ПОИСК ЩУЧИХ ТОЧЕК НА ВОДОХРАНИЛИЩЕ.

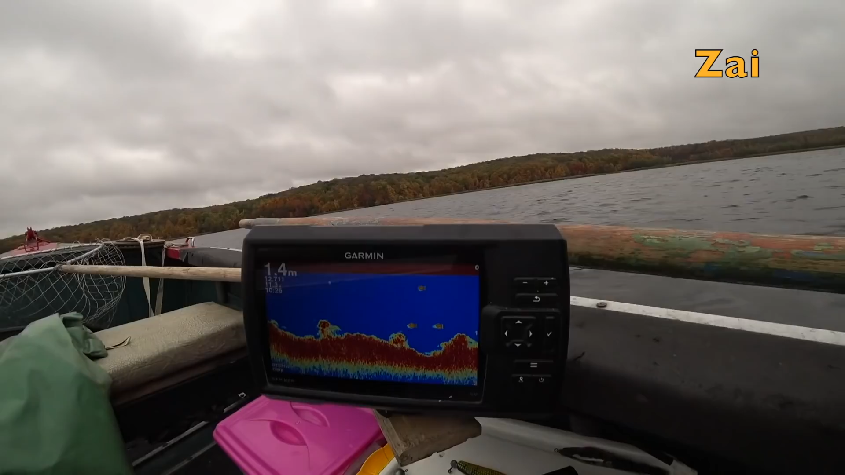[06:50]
On screen: depth 1.4 m
знаю Не знаю Что тут Где тут Рудру Проводить Глубина Метр Тридцать И трава На дне То есть Рабочей Поверхности Тут Вот